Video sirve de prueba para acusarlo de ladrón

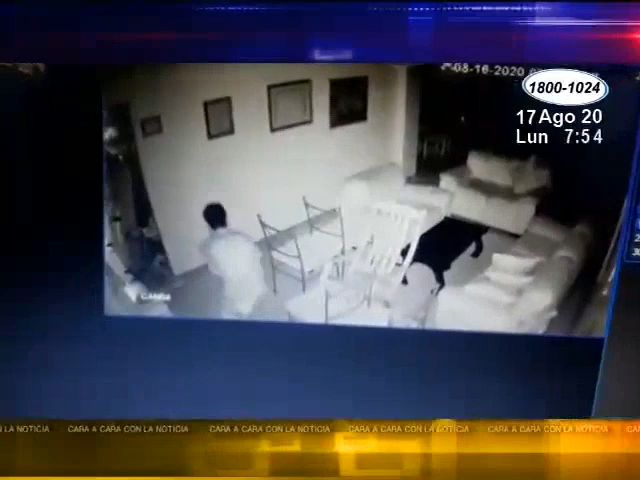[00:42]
a su vivienda ubicada en el barrio Marta Quesada y se le ha llevado sillas,
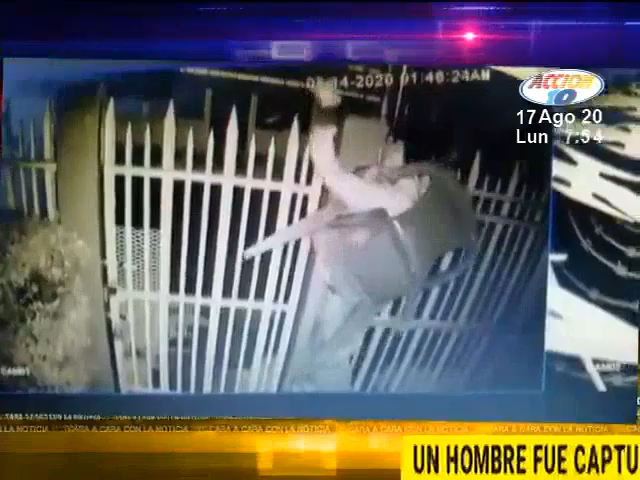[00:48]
prendas de vestir y hasta teléfonos celulares.
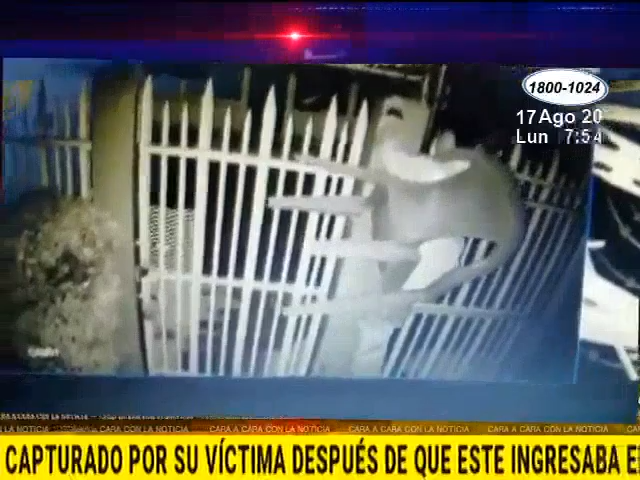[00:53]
Él anda puesto mi chaqueta, la gorra, toda la ropa que se robó el sábado. ¿Y cómo? ¿Por dónde entró? Por el frente.